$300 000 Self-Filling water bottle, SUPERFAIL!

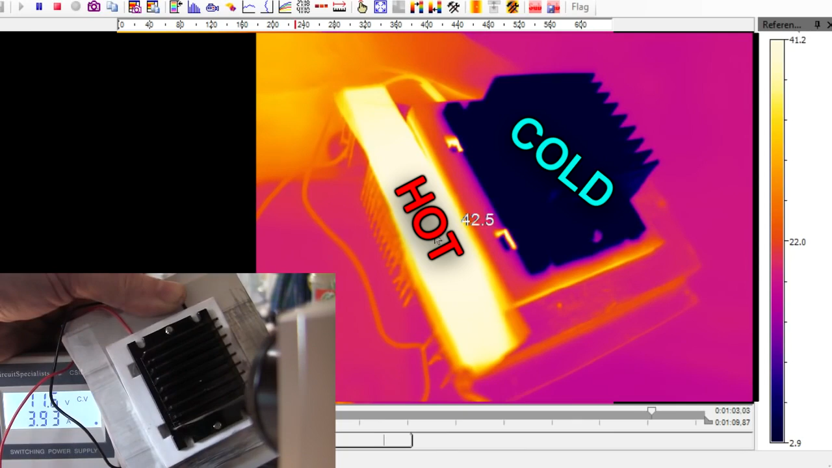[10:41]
And that's why you need a couple of big heatsinks on there.
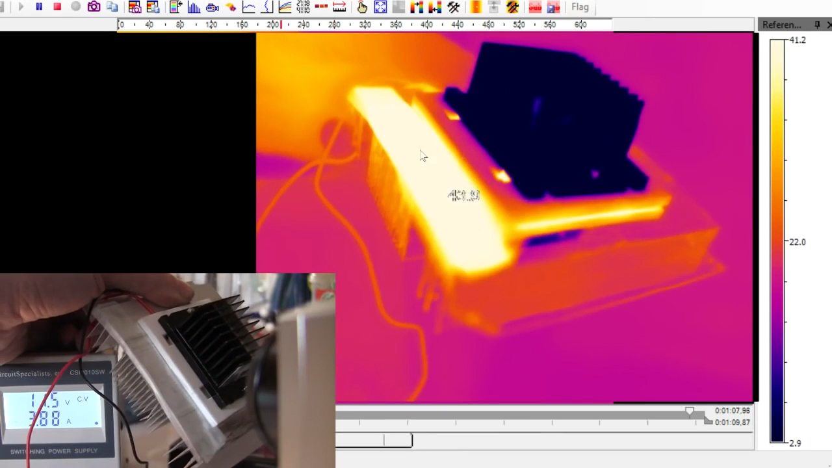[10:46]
The bigger one to get rid of the heat and the smaller one to get rid of the cold. And that's the guts of a thermoelectric dehumidifier.
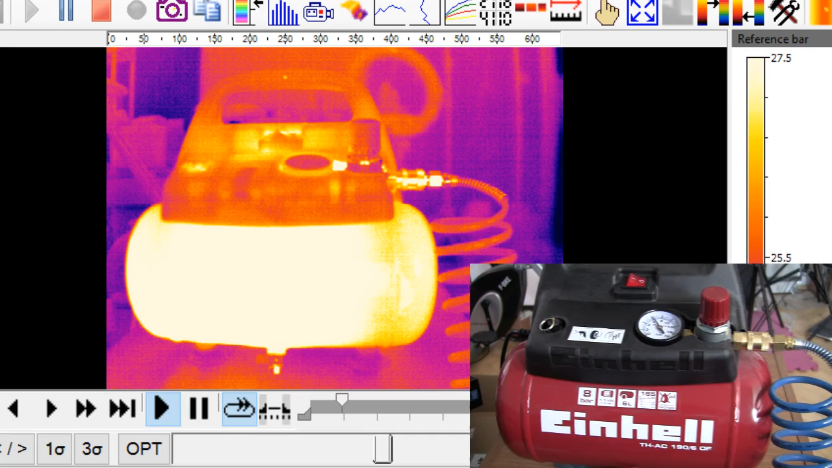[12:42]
as you can see, heated up the cylinder here really quite a lot as if that's almost warmed to the touch. So this is basically what your refrigerator does is it compresses air or actually refrigerant. It doesn't really matter if any gas would do it. And it gets nice and warm. And then you wait, usually this is covered in radiator fins so you've got to radiate this heat out into the environment. And once that is done, you can then decompress the gas and essentially reverse the process.
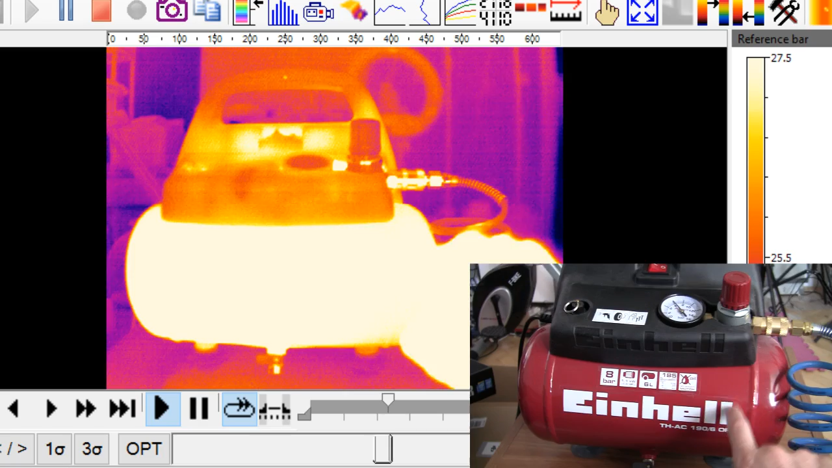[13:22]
Apart from, when you compress it, it gets hot but you've radiated some of that heat away so when you decompress it, it actually gets cold. So when I decompress it, you'll see that it actually gets cold here. I'm going to give it a minute or two to actually cool down here first. Okay, so here we are a few minutes later. So now what I'm going to do is I'm going to
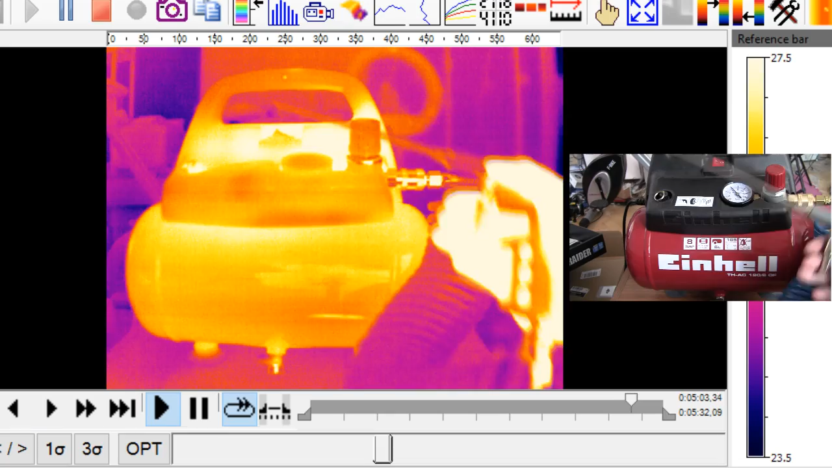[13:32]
let some of the air out and we'll see what happens. There you go.
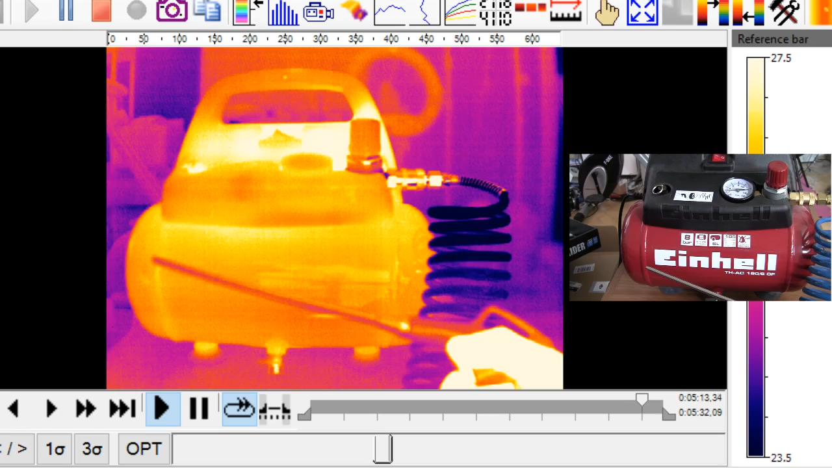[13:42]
So as you can see, it gets really cold down here. And that's basically how your typical fridge works. Cool, man.
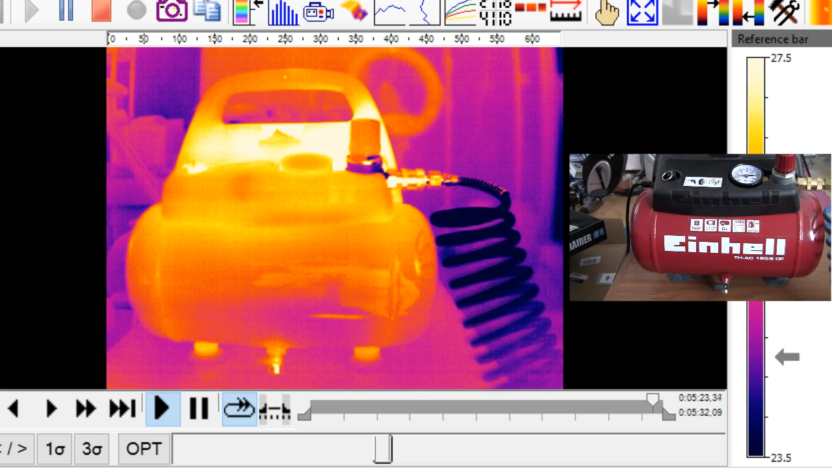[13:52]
So you compress air and it gets hot. And then you've got to get rid of that heat, dump it through a radiator somehow and then when you decompress the air, it gets cold. And this is basically how an air conditioner works except rather than waiting for five minutes for the hot gas to cool down,